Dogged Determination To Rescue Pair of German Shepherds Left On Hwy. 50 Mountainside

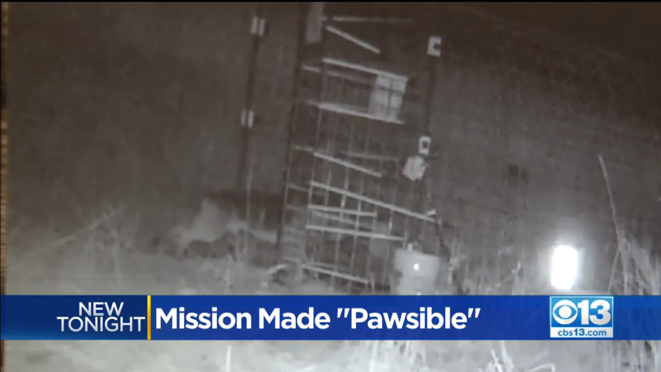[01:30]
FINDING THE RIGHT COMBINATION OF FOOD TO COACH THE TWO INSIDE THE CAGE WAS NOT EASY.